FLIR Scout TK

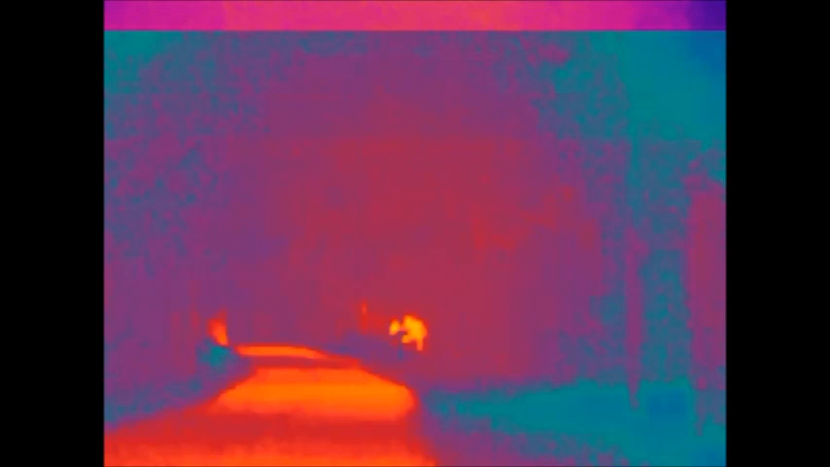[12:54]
So take that in consideration. Because I am undetected, or unidentifiable at 33 yards.
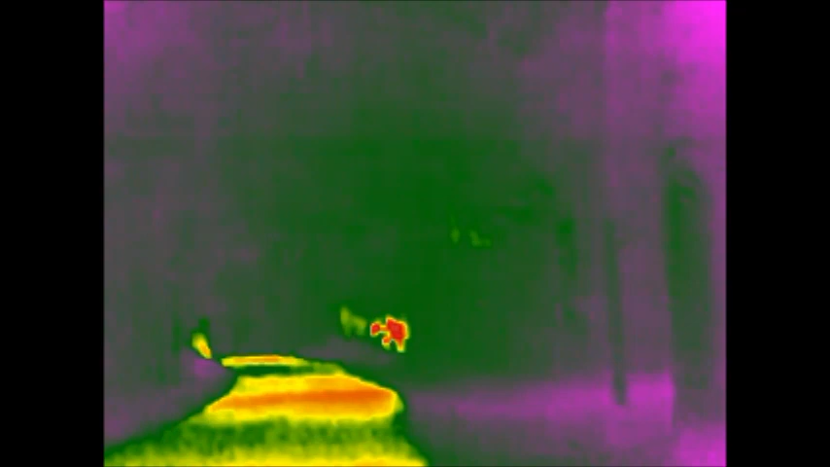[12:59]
And, like I said, each time that I raise my arms out, I'm at a different yardage.
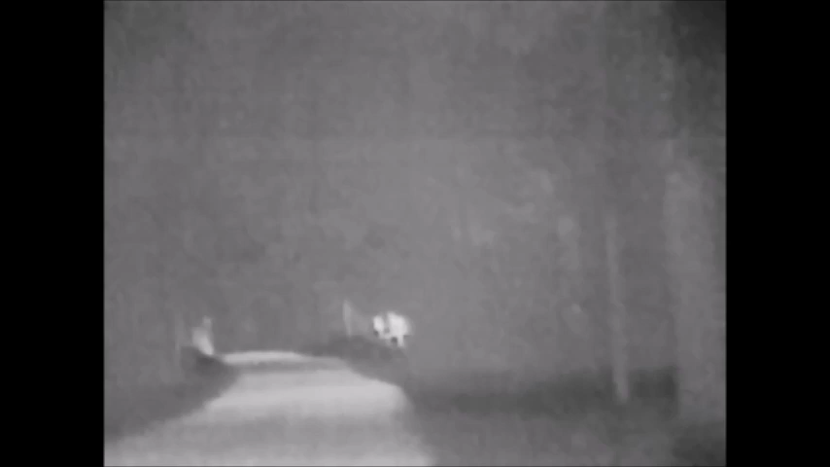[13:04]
The first one being at 33. Second one being at 55.
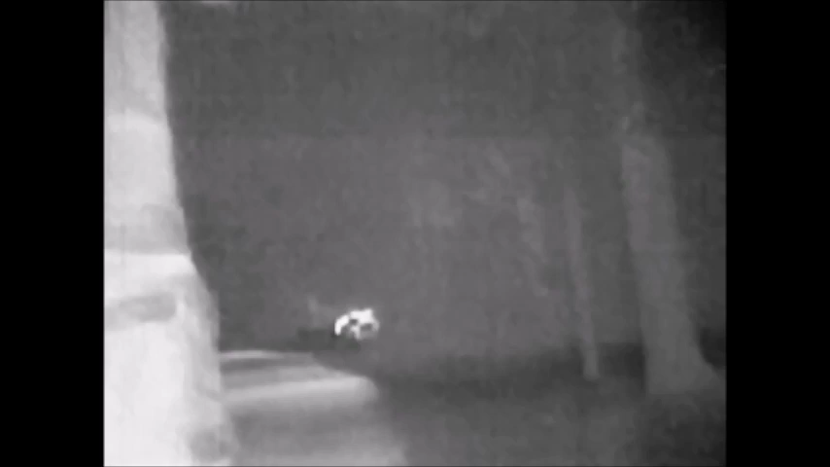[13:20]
Obviously, this here is the white hot.
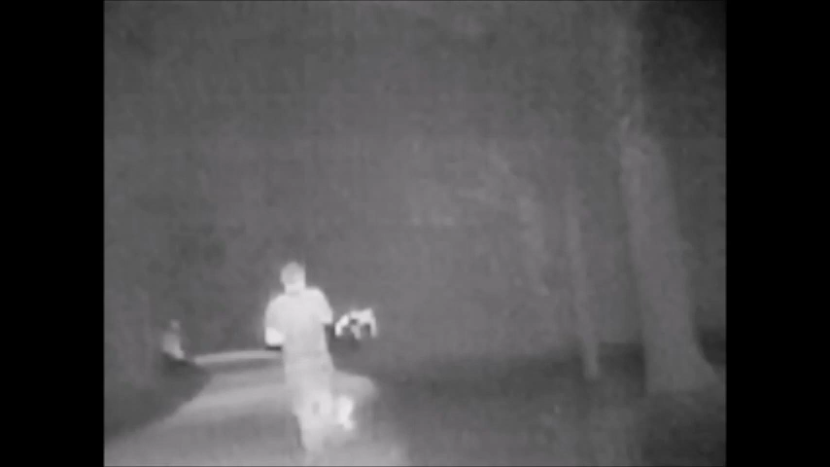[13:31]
Let's put my cigarette out. There's 33 yards. This took me 20 minutes to do the few pallets that I did do.
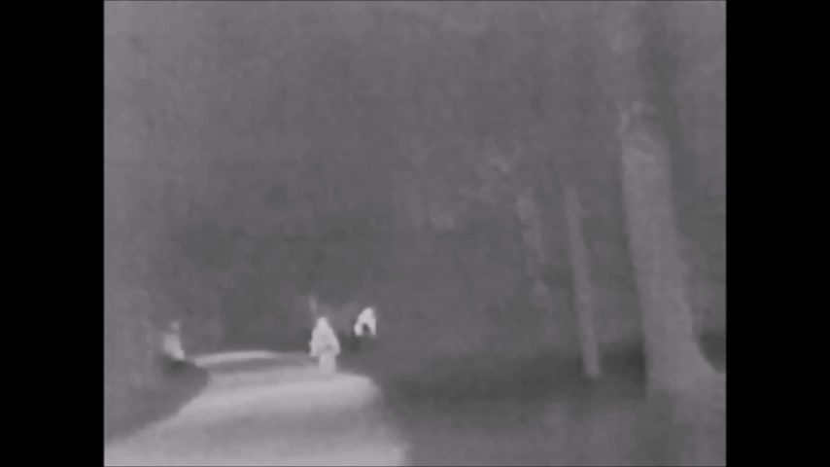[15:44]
I've been told that 200 meters or something. But, you know, for identifying factors. I mean, I don't know. I can't attest to that because I just don't know. Obviously, here, I'm on my way back. I'm within... Well within 30 yards.
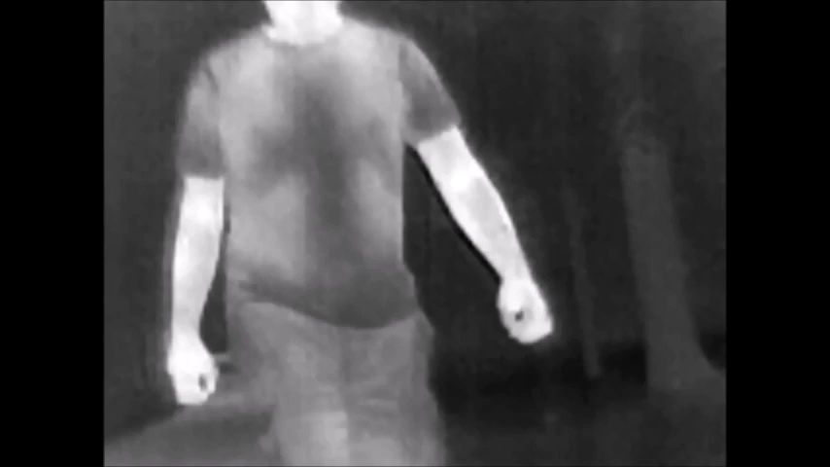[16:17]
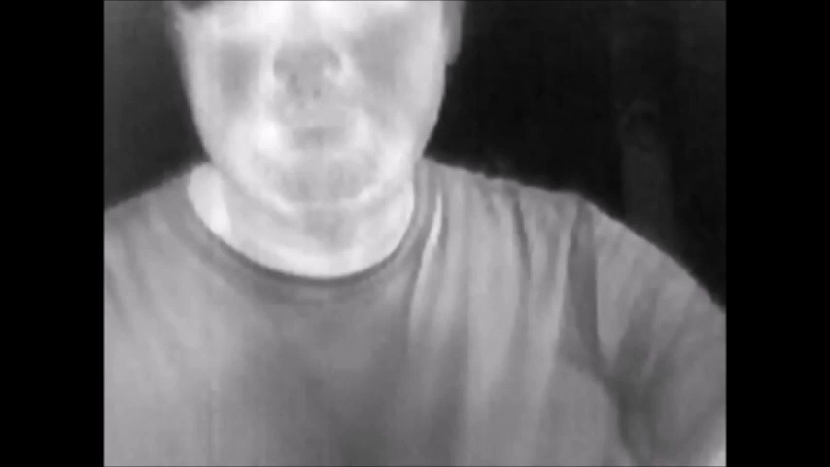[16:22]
That was white hot.
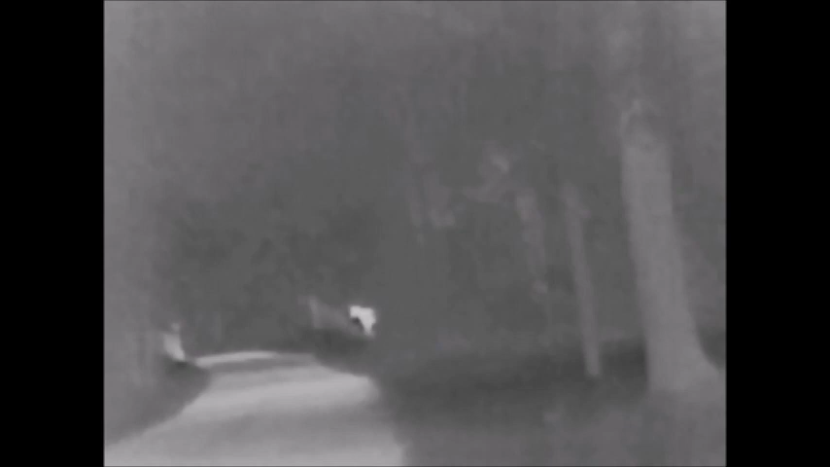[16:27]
And I'm walking down the pavement, as well. Here's black hot.
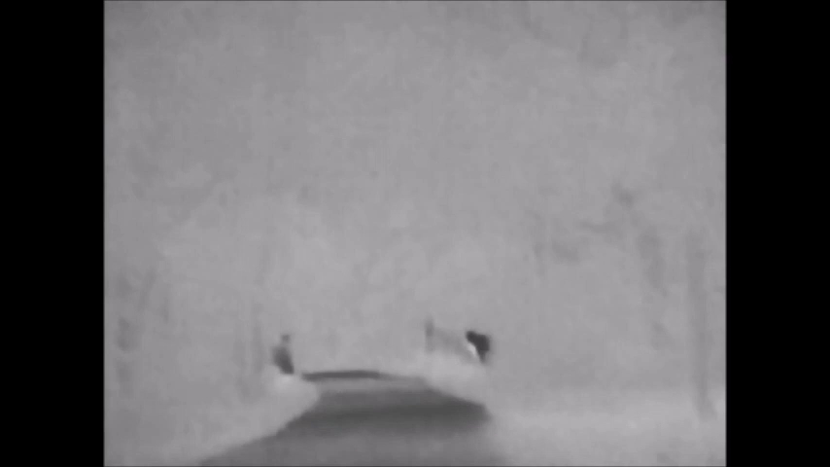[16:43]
You can see the horse down there. He's black. This is... Insta Alert. If you look very close, you'll very rarely see some orange on the horse.
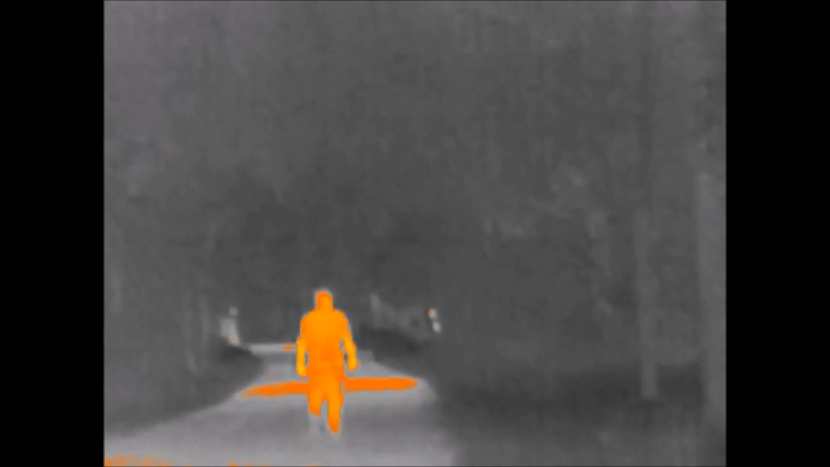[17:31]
With about where I'm at right now, at 33 yards, is kind of what I look like at 70 yards, when you're looking first-hand through it. Like I said, the recording does, you know, from the computer over, it does not do any justice.
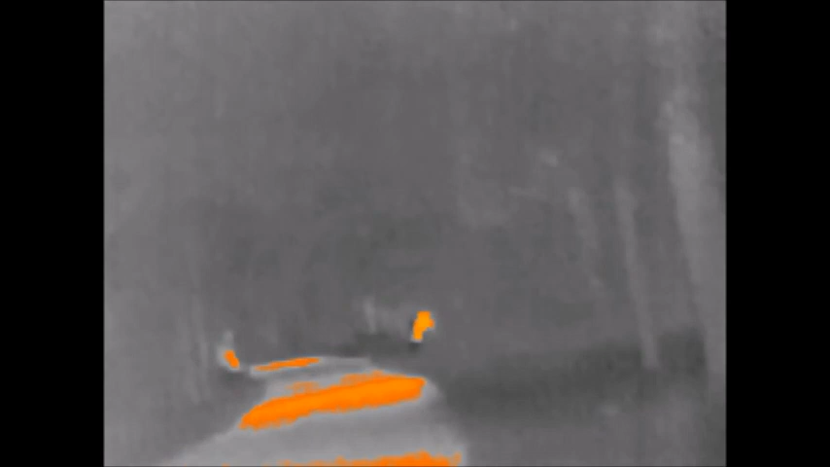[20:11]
like I said, I didn't go through all eight pallets.
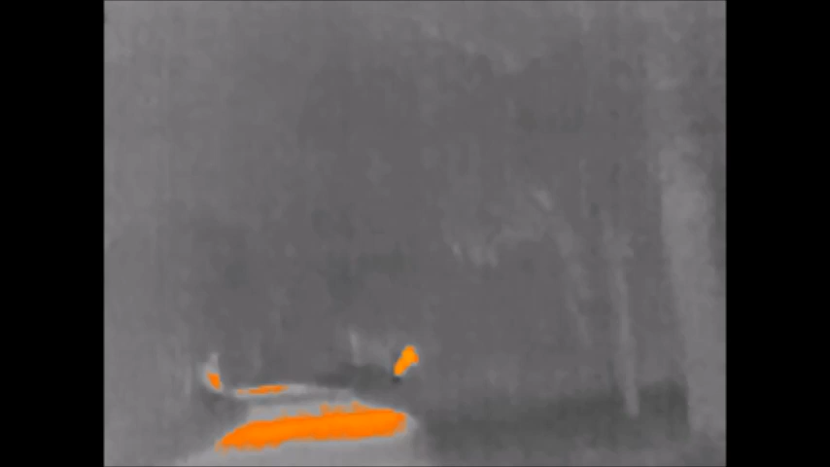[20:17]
As in walking down and back, I just went down the ones that I like to use. This is iron.
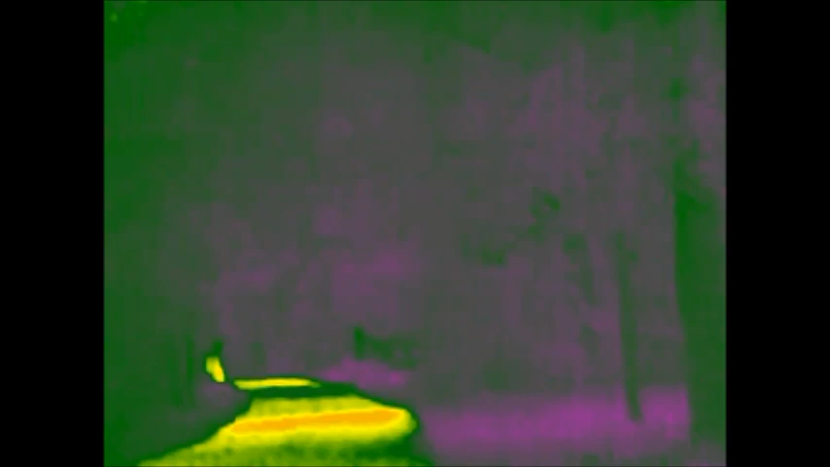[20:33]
That is rain, which is a.k.a. the Predator.
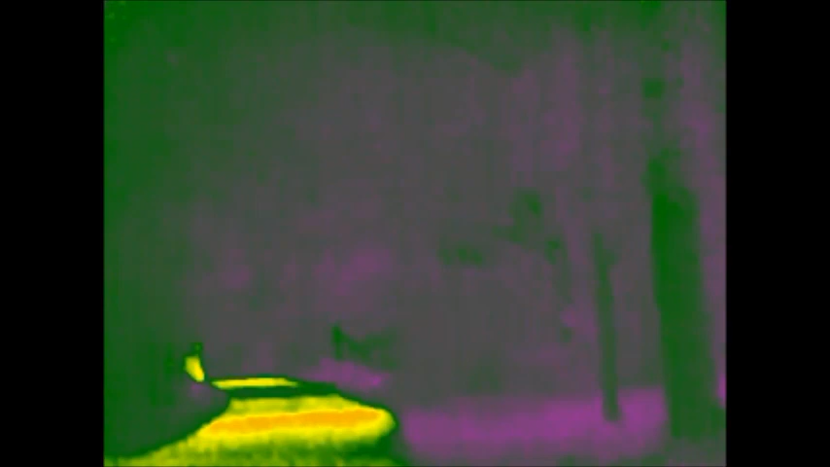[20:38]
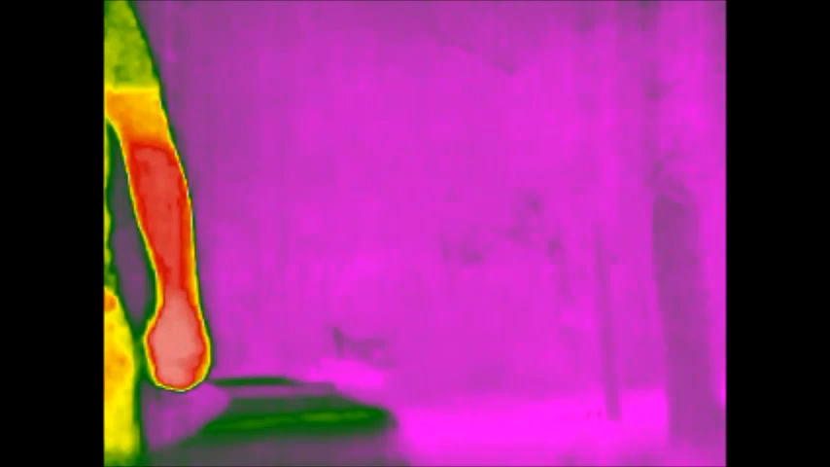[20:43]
And as you can see, when I come into the view, the foreground turns a certain,
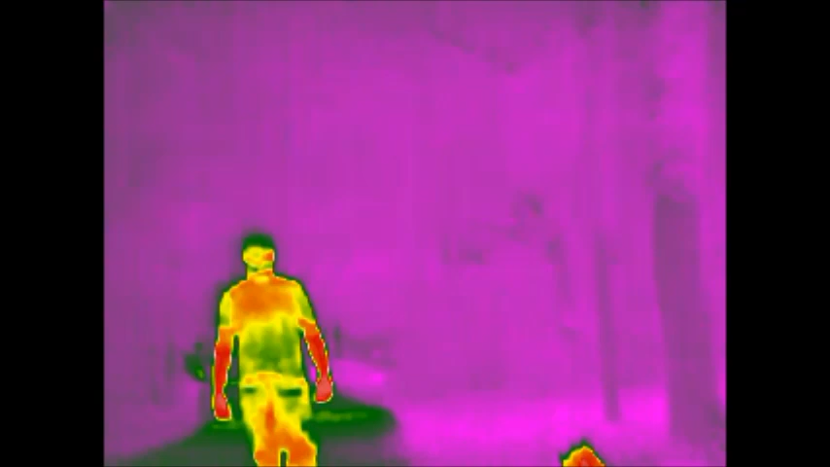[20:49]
you know, a different color and puts everything on me.
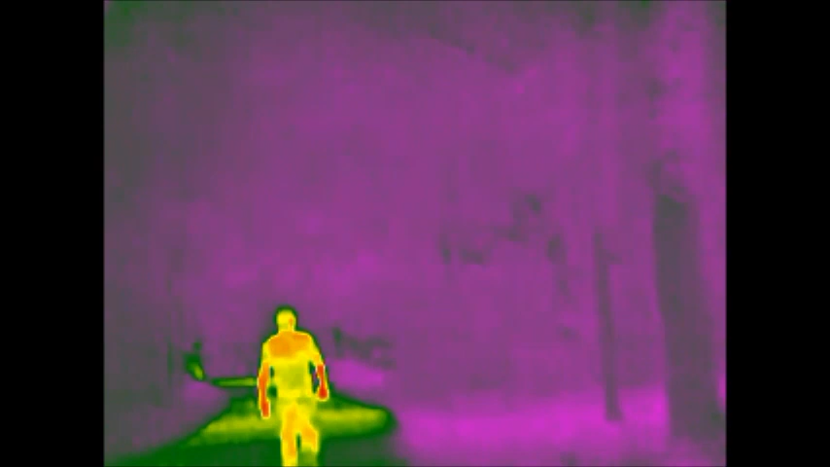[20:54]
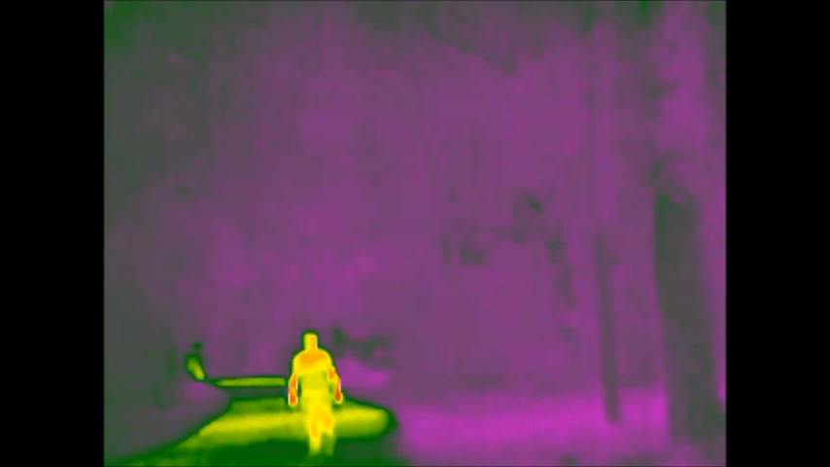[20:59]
I take for granted, I'm, where I'm walking up down the road,
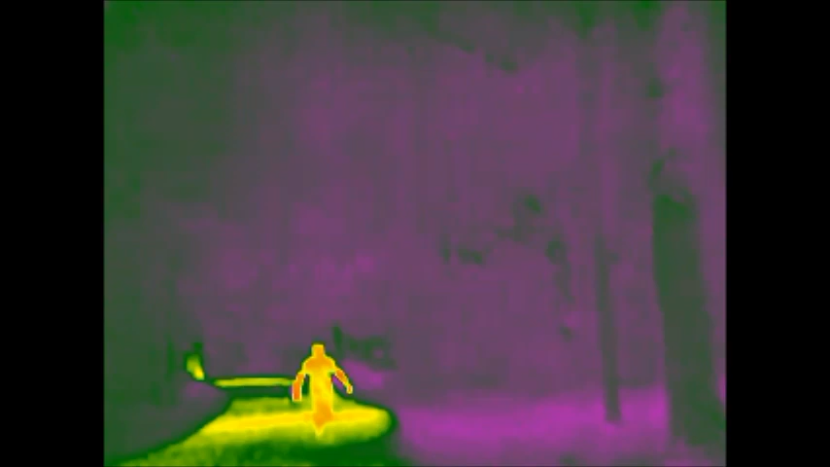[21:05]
it's throwing a heat signature, versus if I was in dirt.
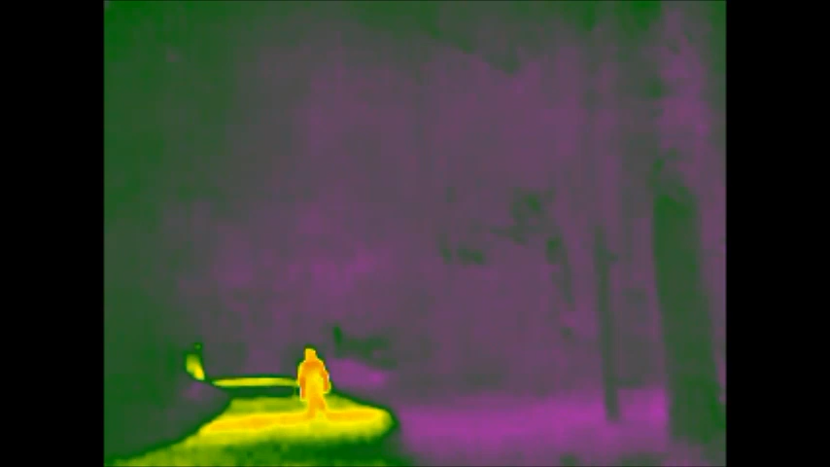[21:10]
That's Brandy running around.
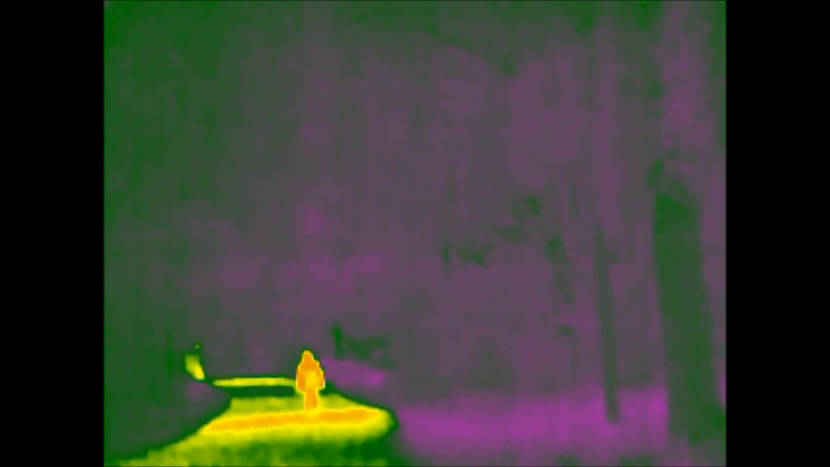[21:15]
Just a little nine-month-old mountain car.
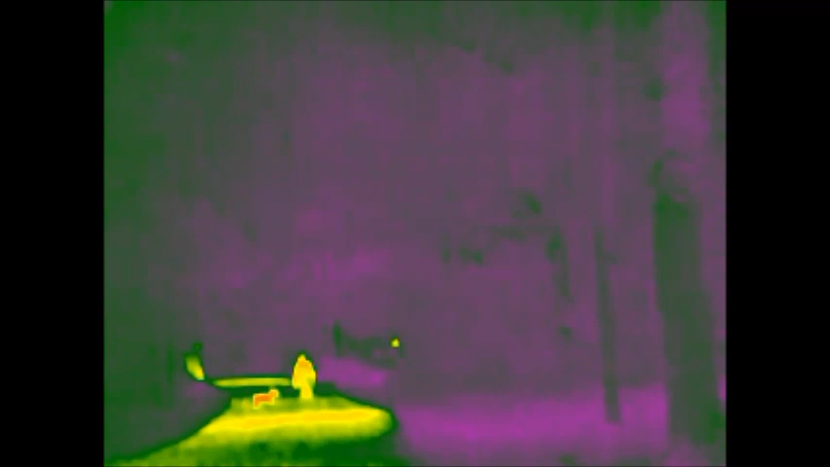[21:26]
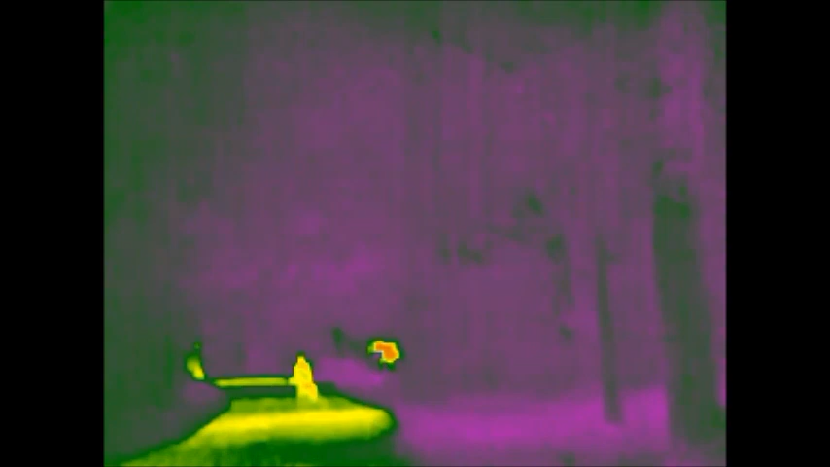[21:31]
So, possibly, where I'm going up and down the hardtop, it could possibly be throwing off the clarity of me.
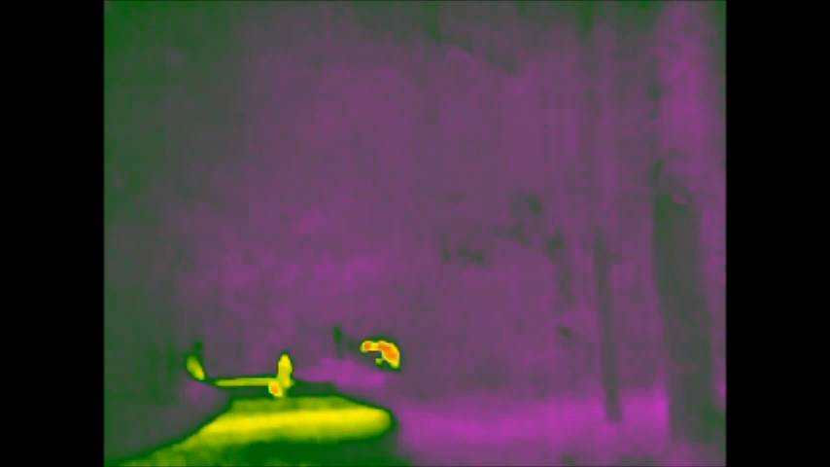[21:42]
So, you know, where it's such a heat hotspot, throwing off a heat signature.
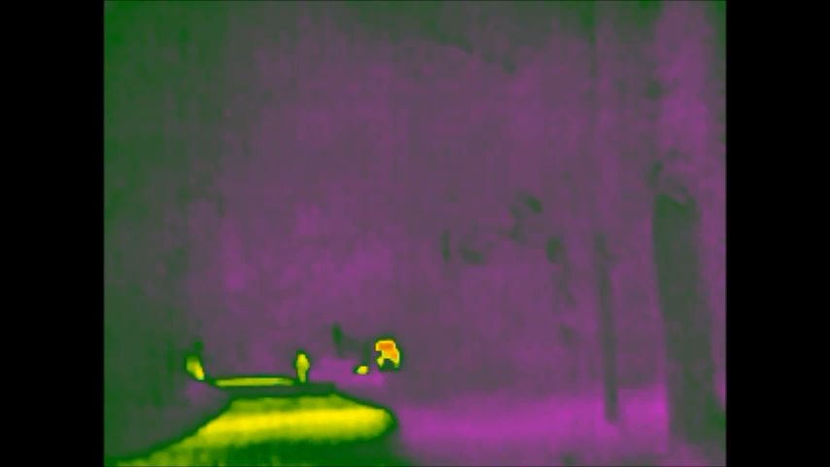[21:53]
Like I said before, would I purchase this item? Hmm. Yes, I would. Simply for the fact that it gets me into the thermal imaging world.